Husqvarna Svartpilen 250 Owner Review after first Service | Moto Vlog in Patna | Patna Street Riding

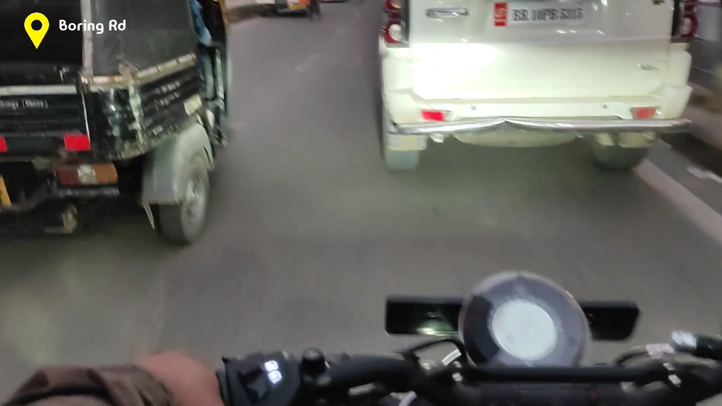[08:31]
अब हम वापस जा रहे हैं PNM मॉल में, हमारा ब्लॉग हो चुका है। ये हम बोरिंग रोड चौराहे पे हैं, यहाँ से हम मॉडल की तरफ निकल जाएंगे।